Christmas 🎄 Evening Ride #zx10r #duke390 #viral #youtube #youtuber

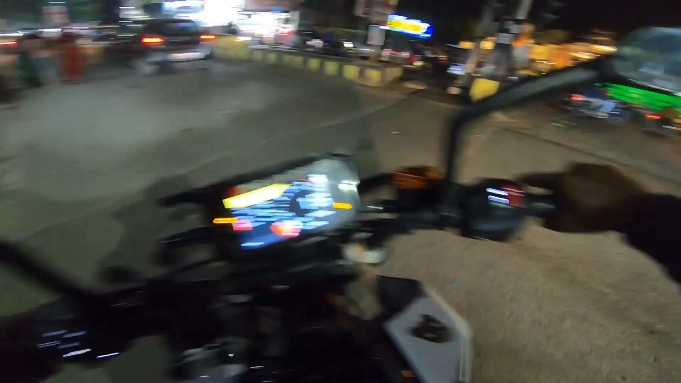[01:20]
अल्राइट गाइस तो फ्यूल बहुत कम हो चुका है 20 किलो मेटर करेंज दिखा रहा है तो अभी हम लोग फिसको सबसे पहले फ्यूल अब कर आते हैं कि इधर जाते हैं पेड्रोल भरा लेते हैं
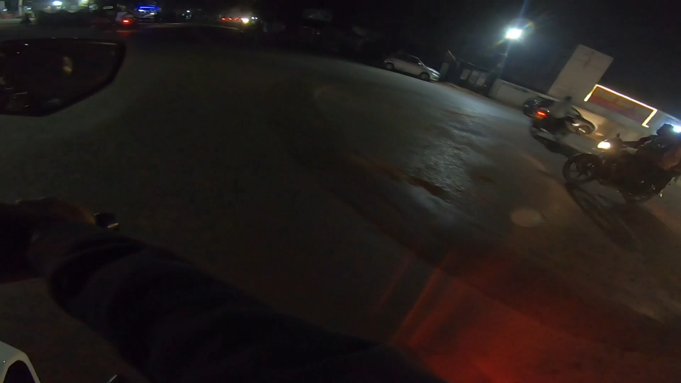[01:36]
चलो अभी खाली यह उस तेम थोड़ा भीड था क्या कहां ही सेट भरवाते हैं चलो भरवा लेते हैं यहीं पे
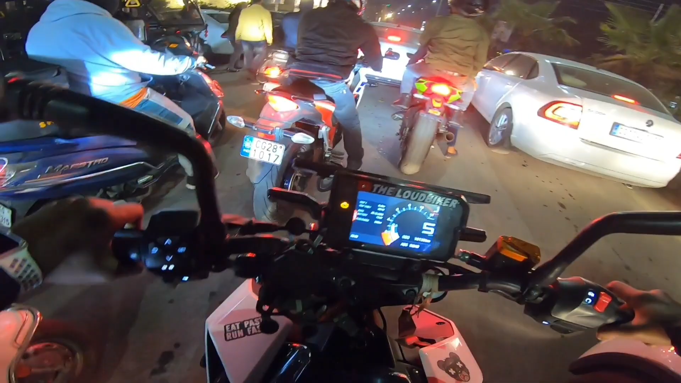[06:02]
तो गाइस बीड बहुत ज्यादा हो गया है यहां पर फूट फैस चल रहा है उसके वजह से तो बीड खतम करके मिलते हैं आप से
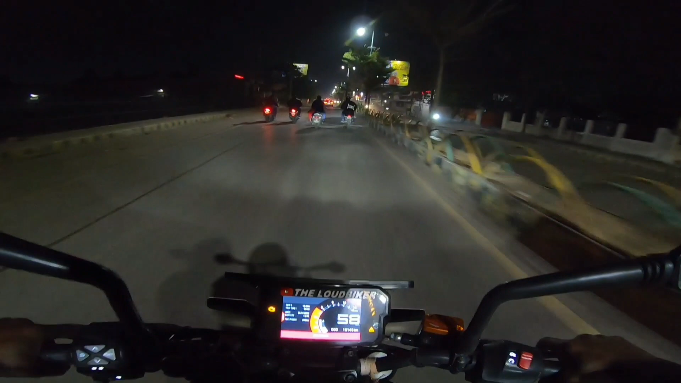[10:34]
यहां का रोड बहुत स्लिपरी है यार मतलब ग्रिपे नहीं है तो भी हम लोग घर वापिस जाते हैं हुआ हुआ हुआ है